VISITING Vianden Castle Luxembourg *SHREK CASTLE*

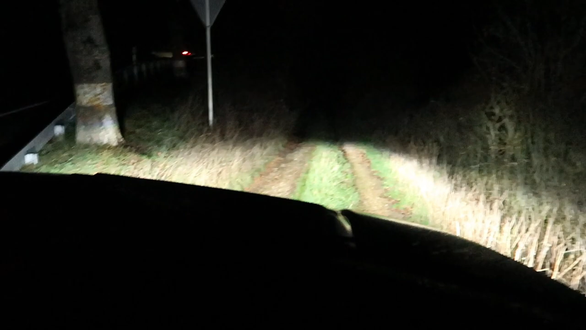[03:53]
Look at this. We're legit somewhere in the middle of nowhere. And we're legit last.